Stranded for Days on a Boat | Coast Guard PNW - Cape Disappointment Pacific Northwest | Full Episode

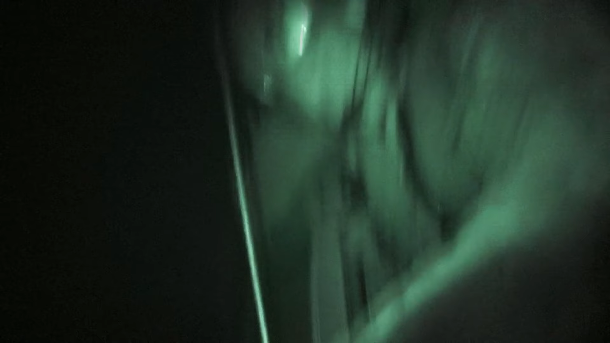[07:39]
Summer's on his way down. Summer's on his way down. Summer's closing. Easy back and left.
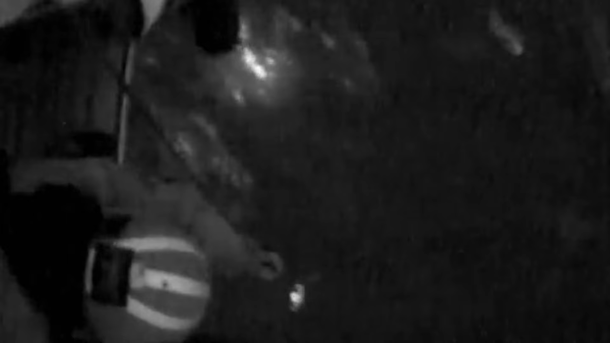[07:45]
Hold position. Going right. Ten. Summer's away. Summer's okay.
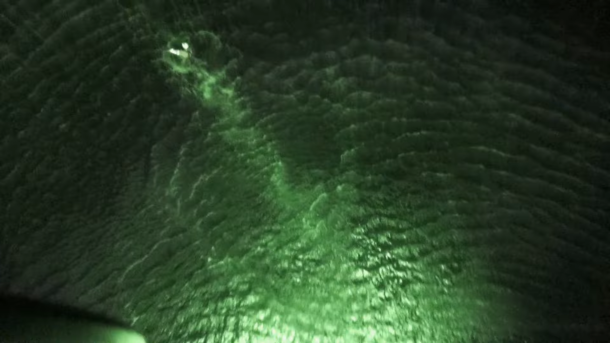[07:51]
Summer's approaching survivor. I got in the water and I swam up to him and I looked at him and the first thing I said to him was,
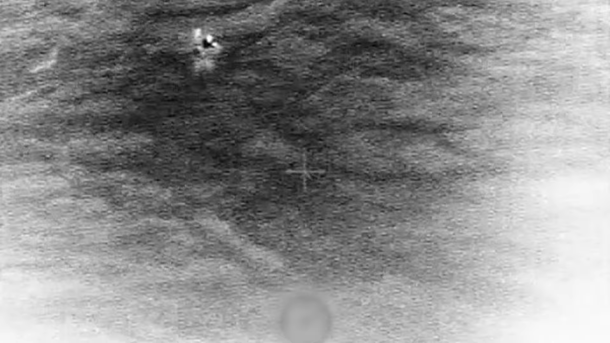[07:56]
I'm really, really sorry about your boat. I'm sorry for the loss of your home.
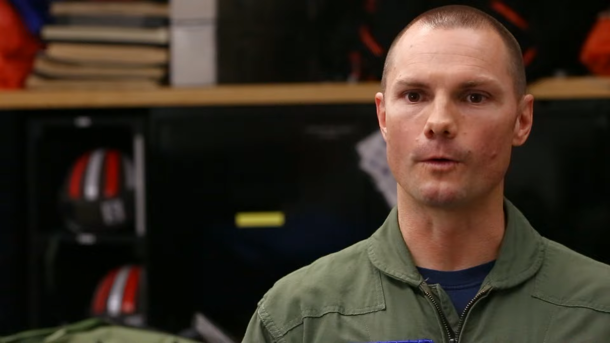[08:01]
And he kind of looked at me and he said, that's okay. He kind of made the joke that it was stuffed. I think he realized that he had made the best decision with what he had in front of him. And with that decision, at that point he was just leaving it to us to help. Basket is halfway to water.
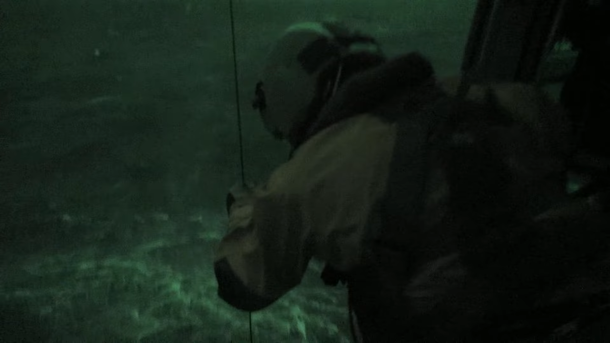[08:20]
Basket's in the water. All in position. Back. They laid out kind of a cantonary, which is basically the baskets in the water. The cable has a loop in it, which allows for a shock absorber between the equipment and the water and the helicopter.
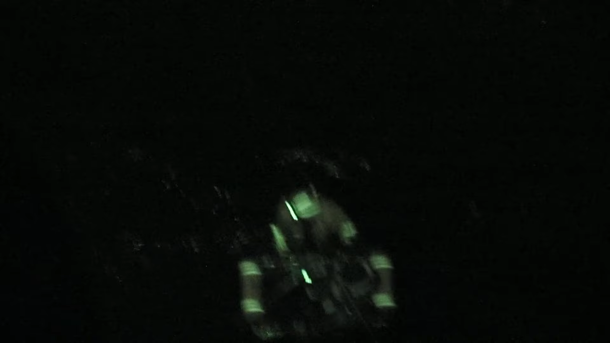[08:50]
And he took a pretty good jerk.
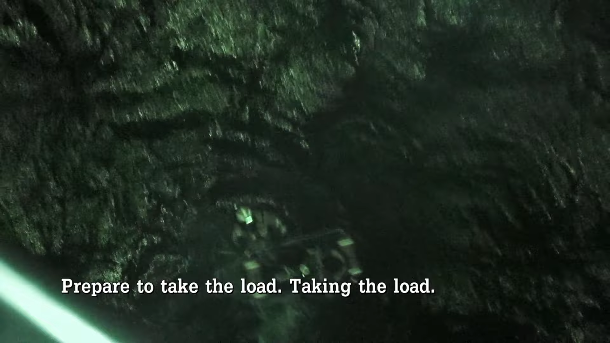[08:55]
But he was in the basket. I was able to con the helicopter forward and I hoisted him aboard.
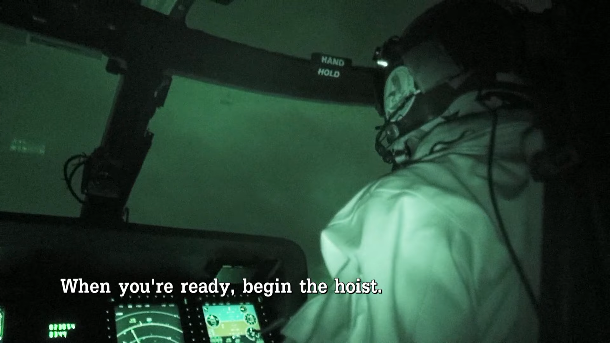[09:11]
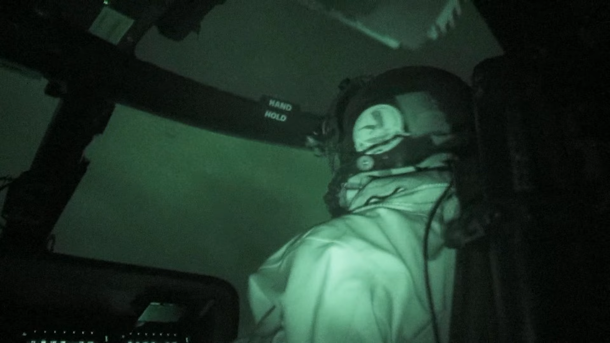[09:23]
It was a little tricky considering the wave state. I would get the rescue hook to him. He would have it.
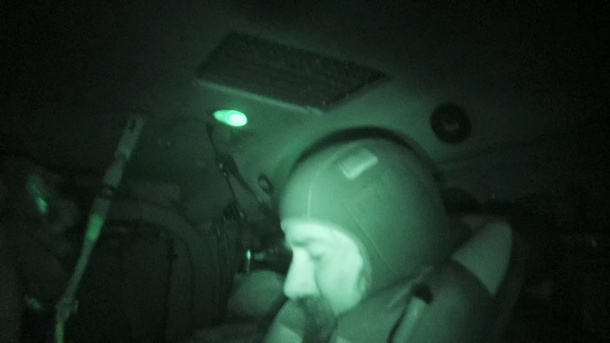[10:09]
And that goes real well. The next evolution was to get Chief. And he wanted a bear hook. He didn't want the basket again because this is another metal object to get slammed into down there. So we tried to get the bear hook down to him. 3 o'clock low.
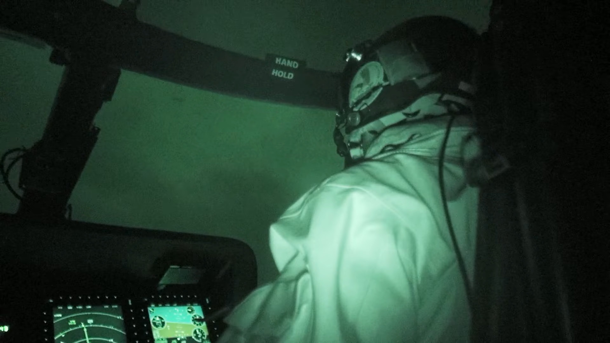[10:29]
Took a pretty good wave. Hold position. And similar to lost the voice hook. Hold position. Similar to 3 o'clock low. He's hooking up. Easy forward and right. Lost the voice hook again.
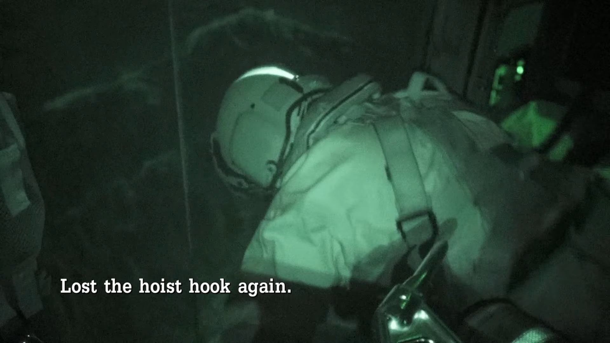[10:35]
Want to abort? Yeah, we're going to... The hook came to me the first time. As I went to hook up, it actually flew out of my hands. They tried a second time.
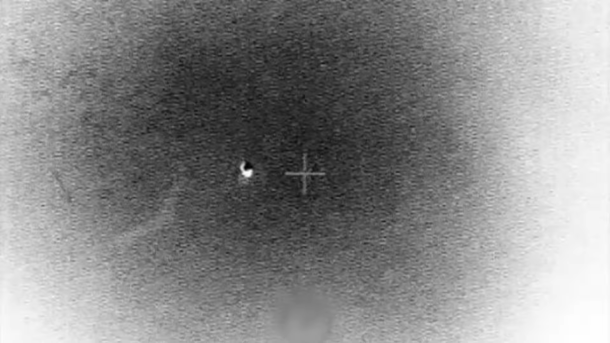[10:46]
Again, it was pulled out of my hands. The flight mechanic in the back, he's looking down into the seas.
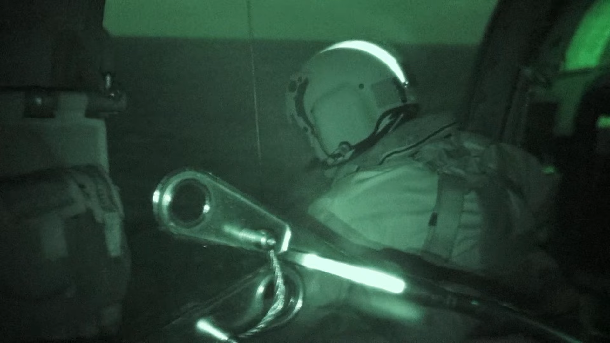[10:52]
And he can see the movement, but he can't see the height. And he can't see the three waves back. There's one that's bigger than the other couple. The seas right now, they're varying anywhere between 19 and 22 feet. So they chose to use the basket. Well, let's do a can, Harry.
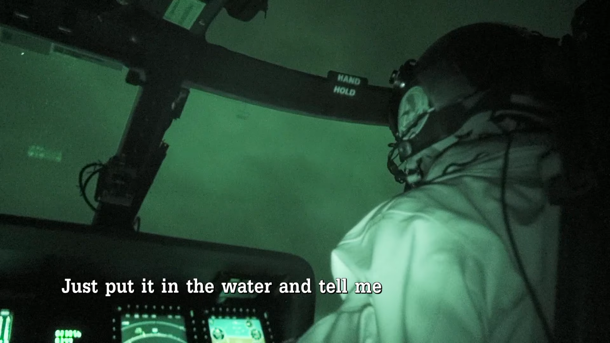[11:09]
Just put it in the water and tell me where you need me to go. Roger. That's the outside cabin door. Basket's on the way down.
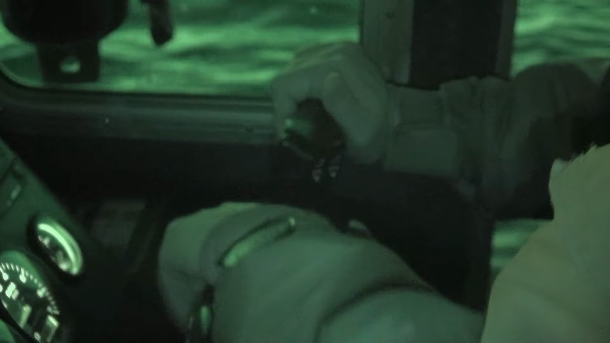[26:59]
I'm gonna start slowing him down. You guys ready? Yeah, we're ready on deck. All right, down to one engine.
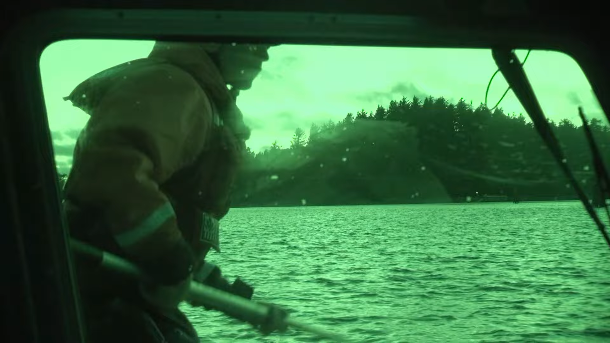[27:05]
Ready? All right, break the bed. Hand turned off the start recorder. All right.